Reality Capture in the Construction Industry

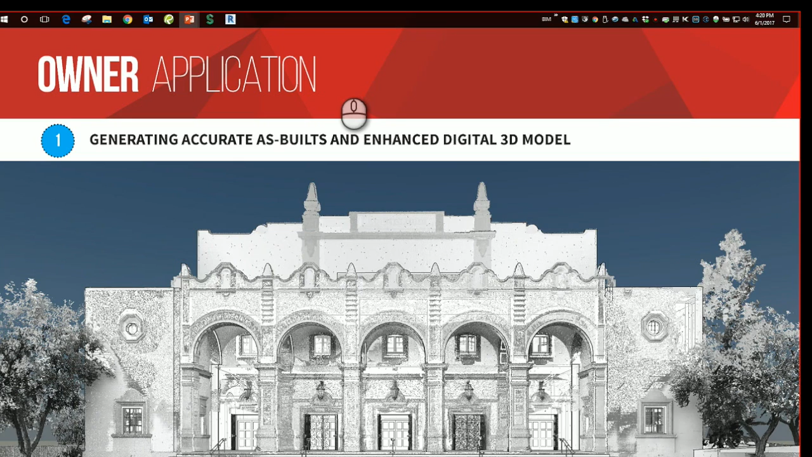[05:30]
Using the point cloud and laser scan also enabled us to produce this as-built in an enhanced digital 3D model. The screenshots here show how that digital model was produced in order for the structural and architectural engineer to use. So you can see the different parts of the laser scan, even of the attic and interstitial spaces. The facts of this project were that it took about four days of on-site scanning, a little over 210 scan locations.
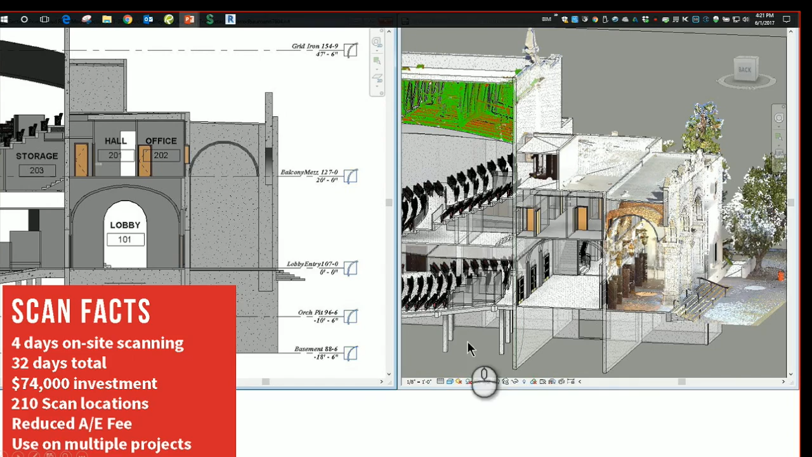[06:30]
air conditioning modernization that was done prior to the building modernization. It enabled the contractor to coordinate with existing conditions in the plenum space below and design this new air conditioning system. Owners also benefit by campus planning when using these reality capture techniques. Here is an existing space where we scanned this interior portion of the building, removed the furniture that was in the existing space, and were able to show multiple different scenarios of furniture layouts within the existing conditions.
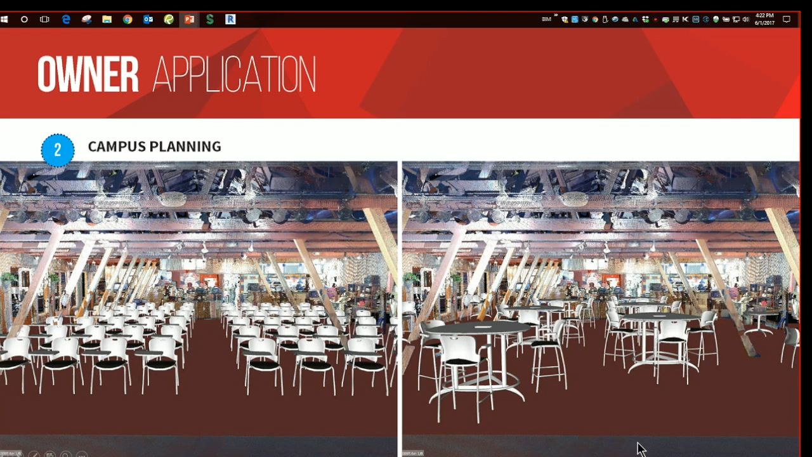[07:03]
This too could be navigated in 3D space as desired to see how the space felt with these layouts. The example at the top shows an existing conditions scan of a site where a new building was desired to be put in on this campus. Below you see that new design concept of the 3D model and where it would sit into the hill and the heights that it would represent to the adjacent building.
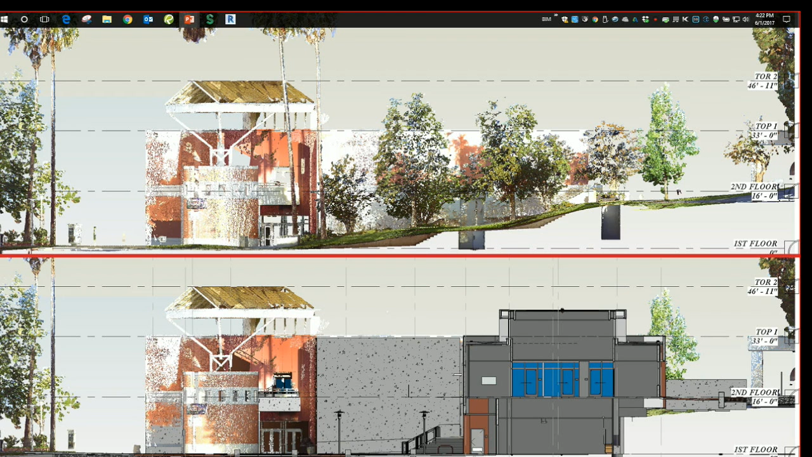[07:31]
Beyond that we can get perspective 3D views.